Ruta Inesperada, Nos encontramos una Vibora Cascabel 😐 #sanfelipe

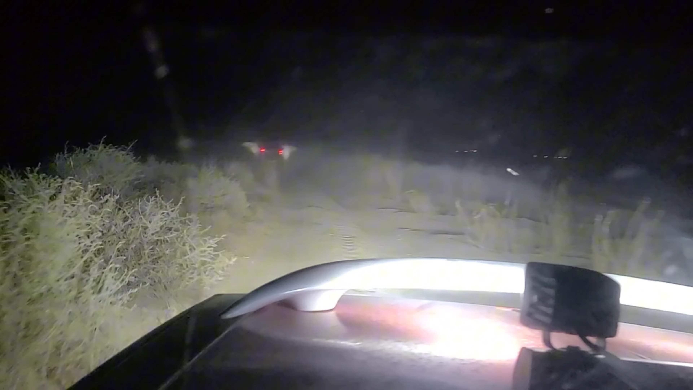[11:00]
Todavía no toca el punto en que nos bajemos a cotorrear. Y pues como es una rutita de una media hora, una hora, pues no creo. Nos bajemos a cotorrear, pero pues aquí andamos, mire cómo se ve. Mire, voy a apagar los focos y mire cómo se ve. Bueno, es que tengo los focos de los esos tres focos prendidos, por eso se ve. Pero bueno. ¿No se está durmiendo?